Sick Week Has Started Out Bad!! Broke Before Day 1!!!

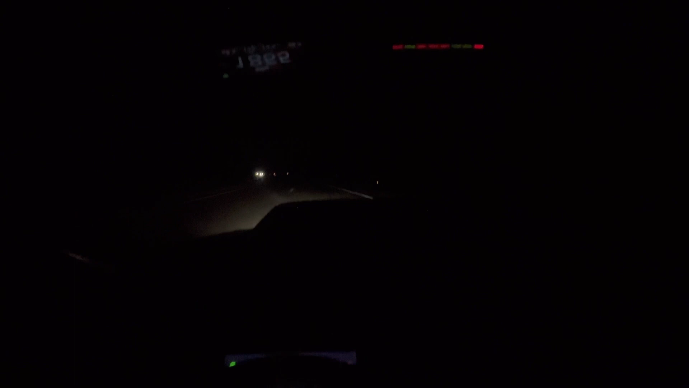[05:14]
see out of this car it's about my line of sight right there it ain't very good but we're
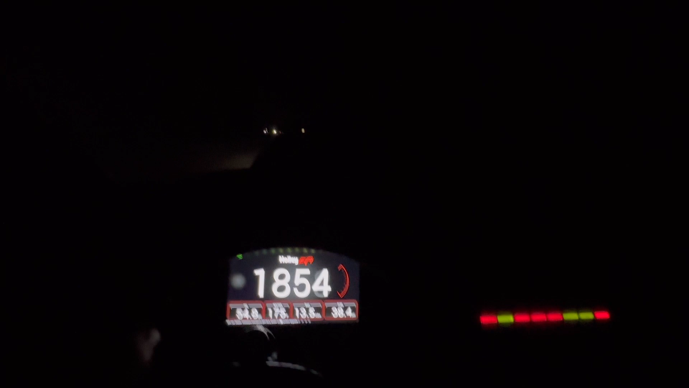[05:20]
cruising at 175 i don't know how fast we're going probably 60.